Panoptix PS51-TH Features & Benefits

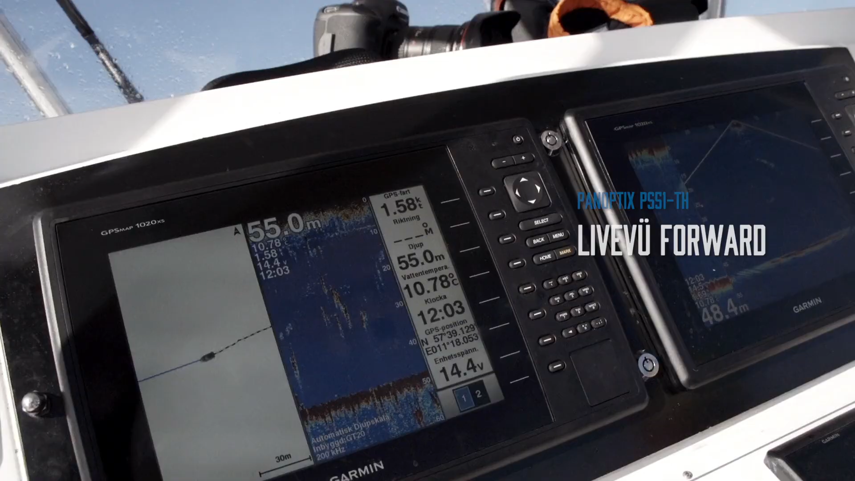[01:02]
On screen: depth 55.0 m, speed 1.58 kn
This is the only transducer you'll need and provides both digital depth and water temperature.
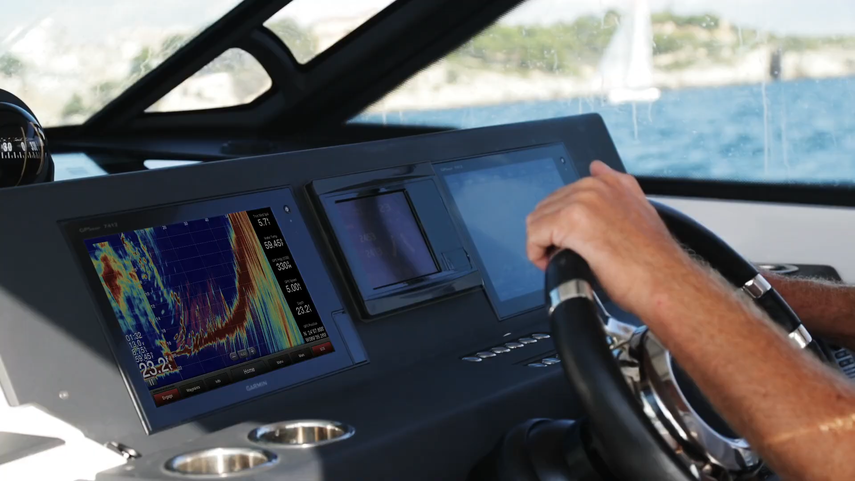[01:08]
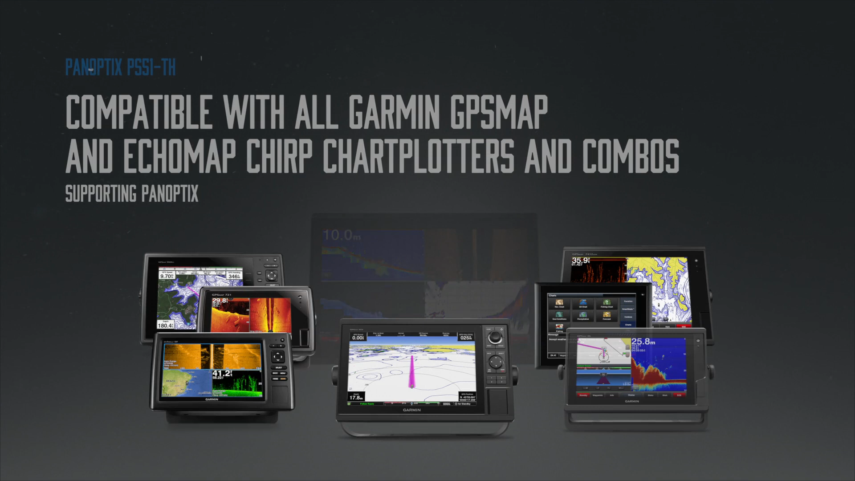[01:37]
The Panoptix PS51TH with Frontview is compatible with all Garmin GPS Map and Ecomap Chirp chart planters and combos supporting Panoptix.